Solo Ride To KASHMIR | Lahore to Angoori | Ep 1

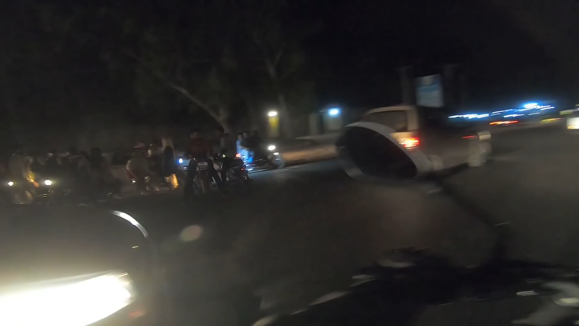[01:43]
लेफ्ट है अल्हम्दुल्ला गुजरावाला रहा है अब यहां से
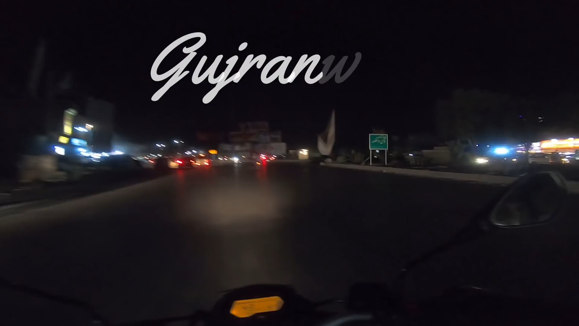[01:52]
मैं लोंगा गुजरावाला बाइपार यह लेफ्ट साइड जो है यहां से गुजरावाला बाइपार
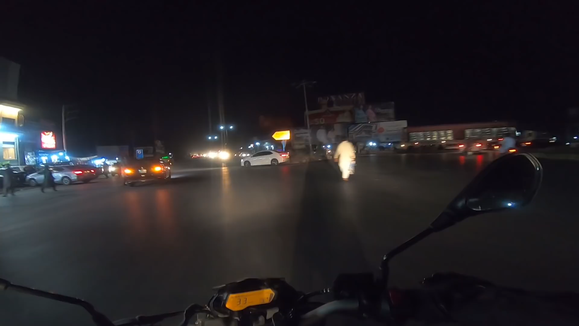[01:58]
अब जो आए कराची हो लो इंप्याज
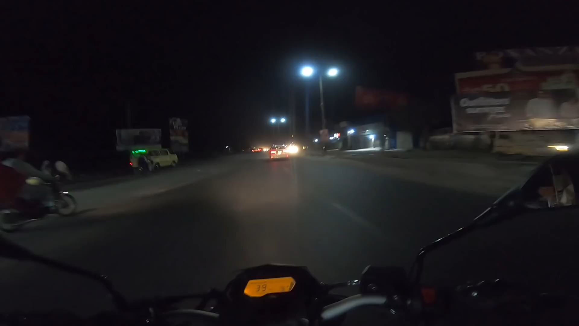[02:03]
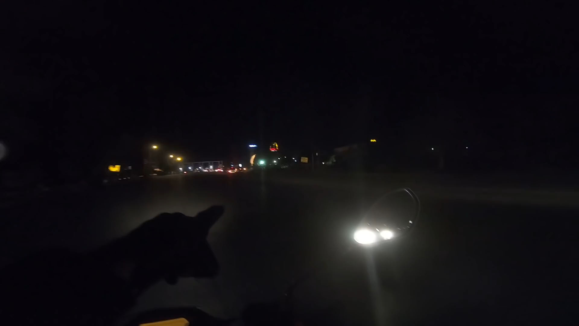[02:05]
यहां पर यहां पर आपको कॉमेडेशन लेश्य मिलनेती है यह भी जगह यह वजीराबाद कोल कुलजा पर
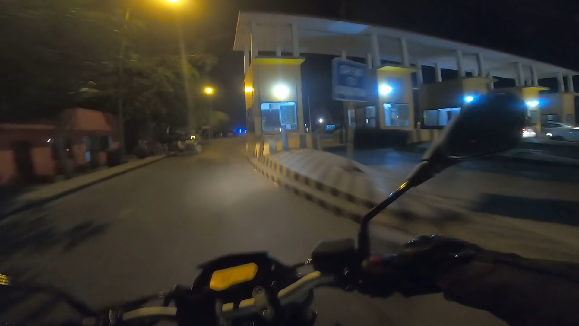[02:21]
और इसके बाद जो मेरा second stop होता है वो मुझे करना होता है जेहलम क्रोज करने के बाद अभी मैंने टोल प्लाजा क्रोज किया अभी यह साथ ही आगे आजेगा दुरियाइचिनाब
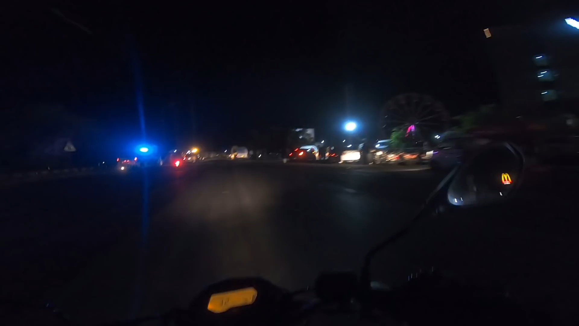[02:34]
जेहलम टोल प्लाजा पर पहुंच की हूँ और
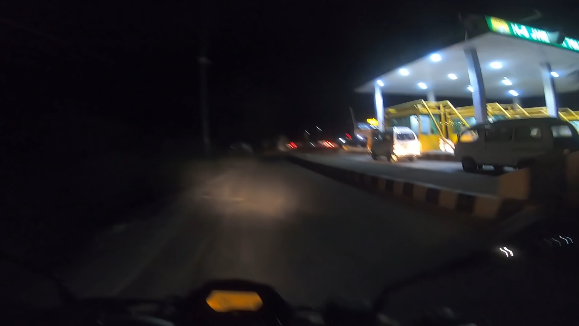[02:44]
यहाँ पर करूँगा अपना पहला स्टे मेंग्डून राइड में
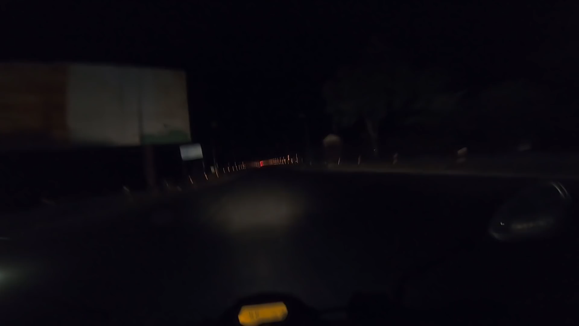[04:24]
कि यहां पर दिखाया था पानी किना है
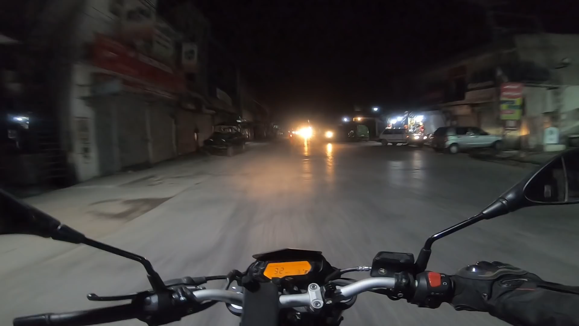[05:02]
ताइम हो गया है अधाई बजगे है और मैं पहुंच चुगा हूं रावलपली अब है यहां पर स्ले करना है और मिचाला सुभा निकलेंगे कश्मीर के लिए